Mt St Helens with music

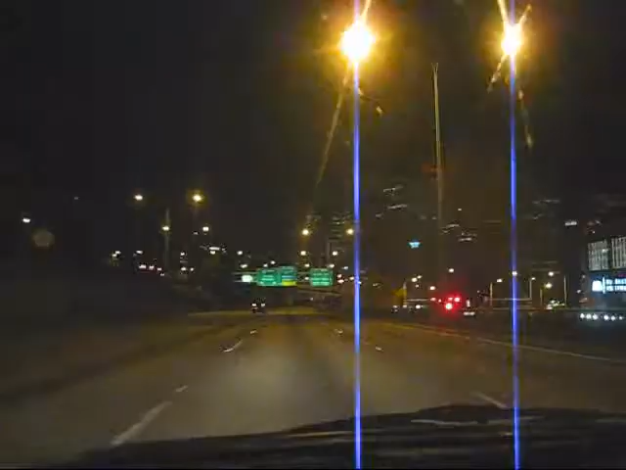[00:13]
It's 3 53 and now we're back to five lanes in Seattle. So we just barely made it through that sticky section. I think we might be able to get through Seattle without too much traffic. Yeah. So now we're at exit 165. Just 144 miles to go. Woo! We live in 70! Woohoo!
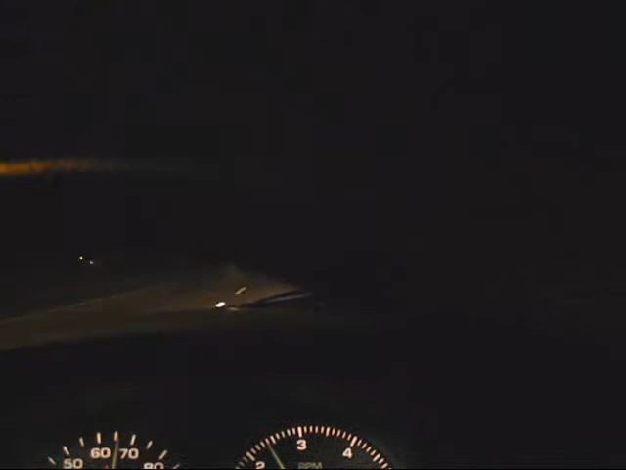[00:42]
Alright, we've got about 80 miles to go in about 70 minutes. Let's see what we can do. Let's go, Saturn! There's snow on the ground here in Shagelis.